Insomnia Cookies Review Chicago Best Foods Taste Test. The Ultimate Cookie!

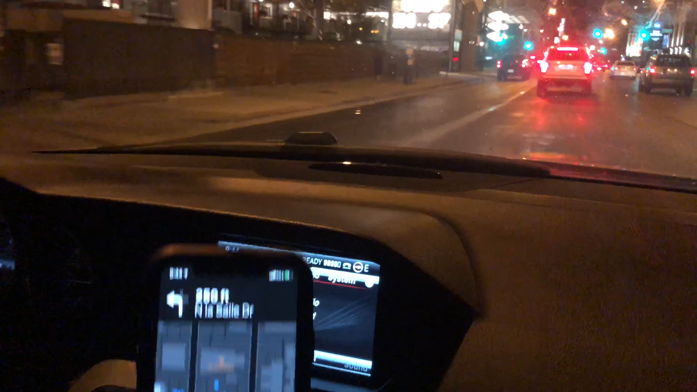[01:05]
At the light, turn left onto North LaSalle Drive
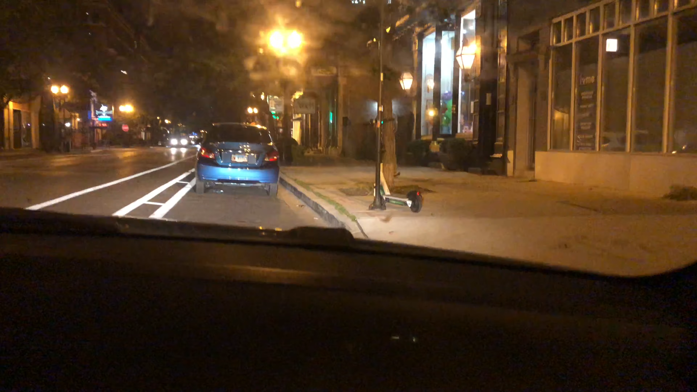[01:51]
The destination is on your left, Insomnia Cookies Arrived